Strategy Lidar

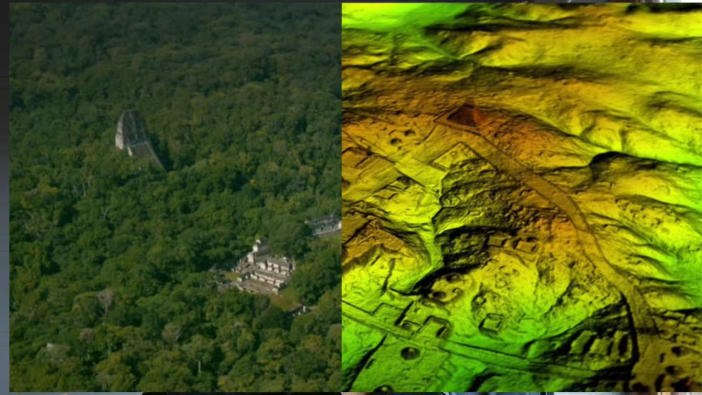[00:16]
Archaeologists are discovering cities, large complexes that were invisible to actual human archaeologists wandering around the landscape for many, many years.